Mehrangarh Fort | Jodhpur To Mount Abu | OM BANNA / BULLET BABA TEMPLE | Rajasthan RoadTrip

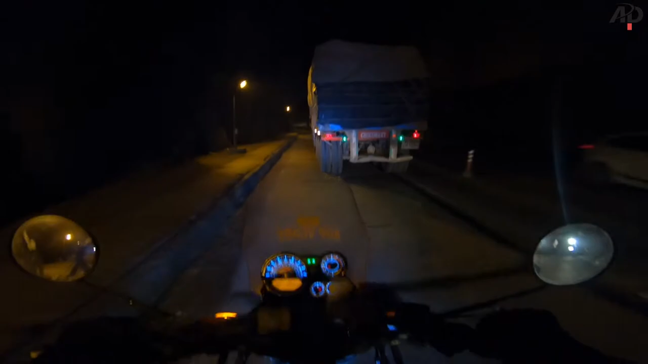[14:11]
काफ़ी अच्छा यहाँ पे ये सुरंग वगैरह बनाने से एक तो ये फ़ायदा होता है कि जो हमारा डिस्टेंस होता है वो बहुत ही छोटा हो जाता है। टनल बनाने में पूरे पहाड़ को बीच में से काटना
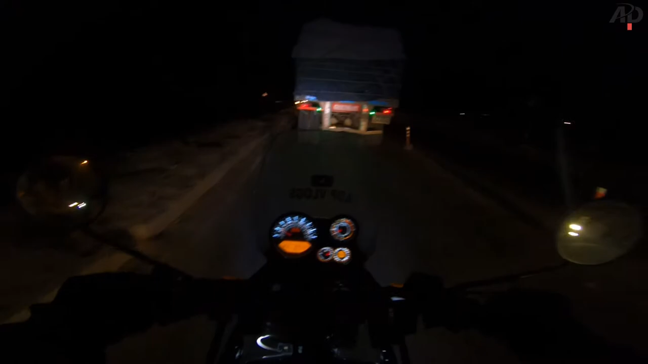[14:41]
वो सब करना वो काफ़ी डिफ़िकल्ट वर्क है, इसलिए इसको बनने में टाइम भी लगता है। तो देखते रहिए वीडियो को, ऐसे नई जगह आई इसलिए मैंने आपको वीडियो में ली, बाकी रोड पे एकदम अंधेरा हो चुका है अभी।